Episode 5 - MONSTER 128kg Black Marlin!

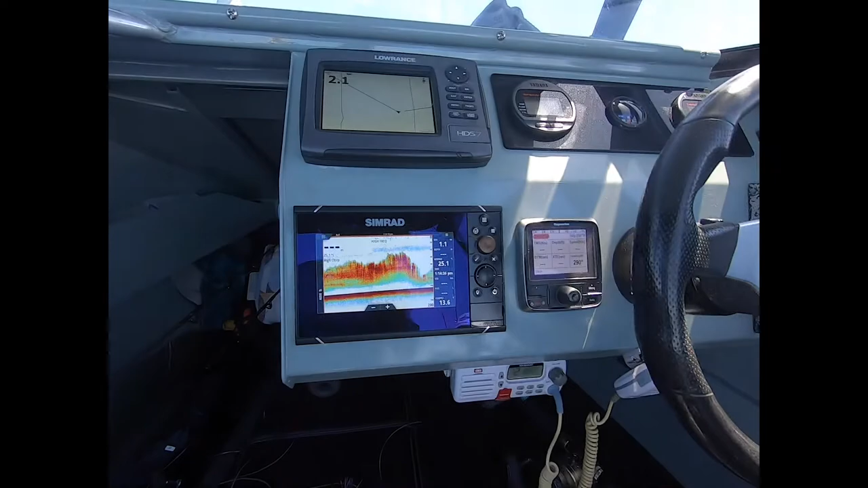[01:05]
Are you calling that a big school of bait? I mean, it looks like it. I'm calling that a massive school of bait.